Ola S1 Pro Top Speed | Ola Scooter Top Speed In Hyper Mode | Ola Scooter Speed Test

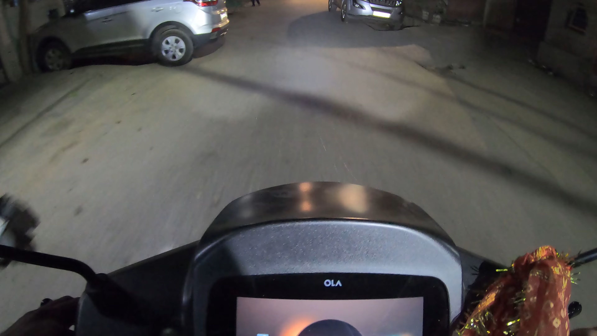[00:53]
और जब मैं जितनी ज़्यादा स्पीड पे आगे वीडियो को शॉर्ट लूँगा उसमें म्यूज़िक डाल दूँगा। मेरा माइक्रोफोन अभी पड़ा हुआ, लेकिन सेटिंग से थोड़ा सा मतलब वॉइस की क्लैरिटी नहीं आ पा रही किसी न किसी रीज़न से। और अभी हमारी स्कूटर ये चल रही है नॉर्मल मोड पर और इसकी थीम मैंने करी है डार्क यहाँ से।
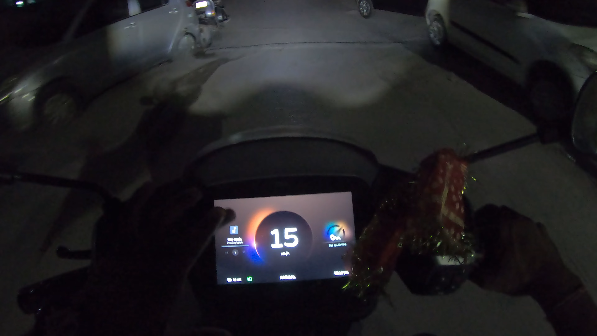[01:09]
एंड देखते हैं आज ये इसके तीन मोड है,
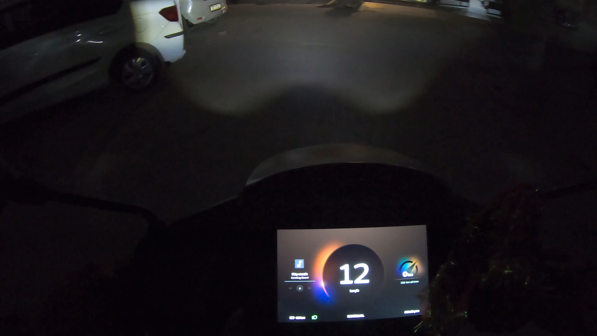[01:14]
जैसे कि मैंने पिछले वीडियो में बताया था, अभी नॉर्मल मोड, स्पोर्ट मोड एंड हाइपर मोड।
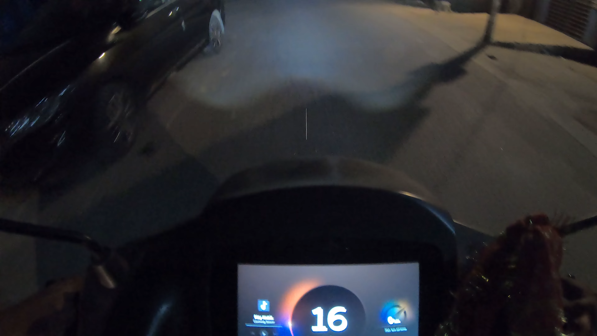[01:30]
कंपनी जो क्लेम करती है वो करती है 125 एंड रेस्ट हम देखते हैं अपना एक्सपीरियंस कितना चलता है हमारा। एंड एक चीज़ और कि जब भी आप टू व्हीलर राइड करते हैं तो प्लीज़ हेलमेट ज़रूर वेयर कीजिए।
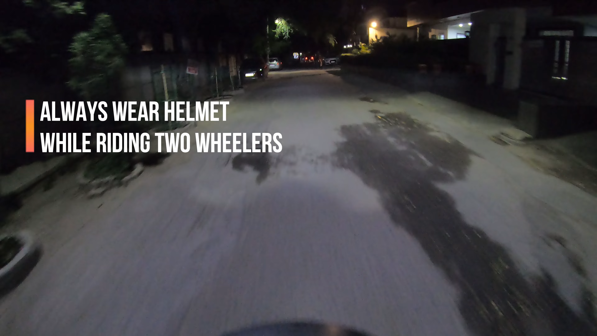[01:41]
इवन आप बैटरी वाला स्कूटर चला रहे हैं, ईवी हो या फिर पेट्रोल है। तो अभी है नॉर्मल मोड पे और हमारा 62 किलोमीटर का भी रेंज दिखा रहा है।
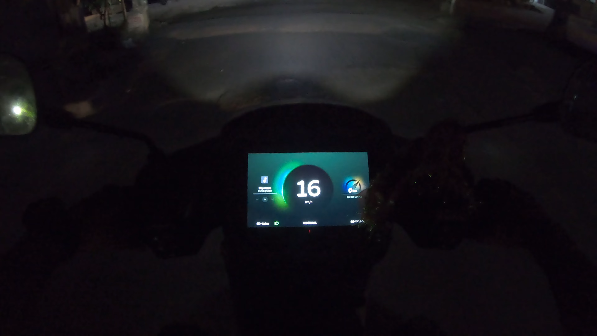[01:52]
और इसमें एक बार साइड पे रोक लेता हूँ, इसकी बैटरी देखते हैं इसमें कितनी चार्जिंग है।
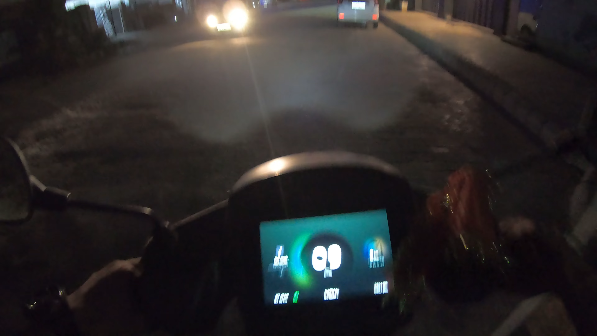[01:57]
अभी इसकी चार्जिंग है 43%,
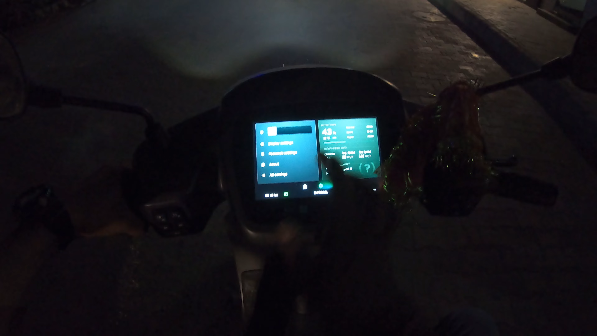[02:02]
टेम्परेचर भी आ रहा है एंड डिस्टेंस दिखा रहा है इसमें 18 किलोमीटर चलेगी और 22 किलोमीटर आर की एवरेज दिखा रहा है।
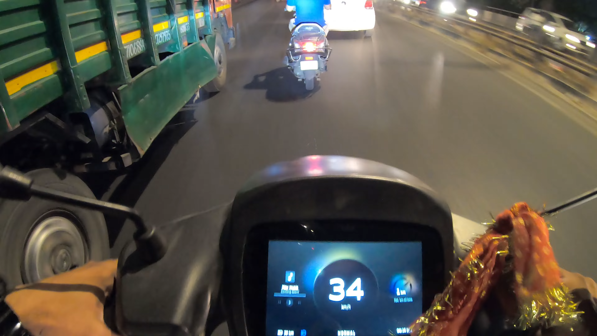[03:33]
बस ये जो बाकी का वीडियो है कि मुझे पता चलेगा एडिटिंग के टाइम पर कि क्या मतलब प्रॉब्लम फेस हो रही है अभी करंट में, तो कुछ पता नहीं चलेगा।
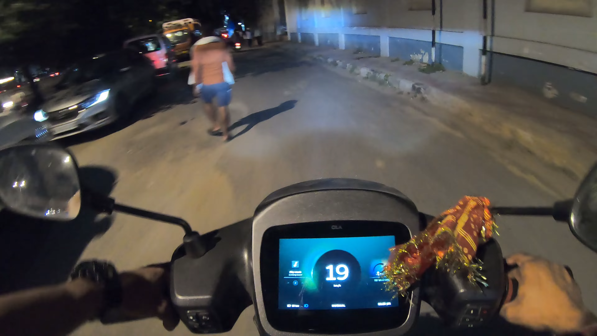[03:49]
मेन रोड के जाने के बाद अब हम आ गए अपने लोकल एरिया में। एंड प्लीज़ रिमेंबर कि आप ब्लॉगिंग कर रहे हैं, कुछ भी कर रहे हैं, ड्राइव कर रहे हैं, ड्राइव सेफ करना है और आपका फोकस हमेशा राइडिंग पे होना चाहिए।
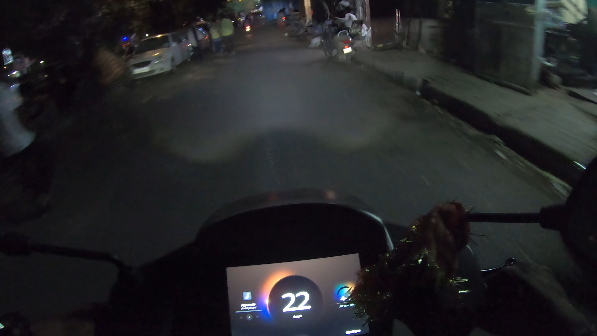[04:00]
आगे ये नहीं कि अगर आप पूरा मतलब टॉप स्पीड तक ड्राइव कर रहे हैं तो बिल्कुल अलर्ट होकर चलाना है,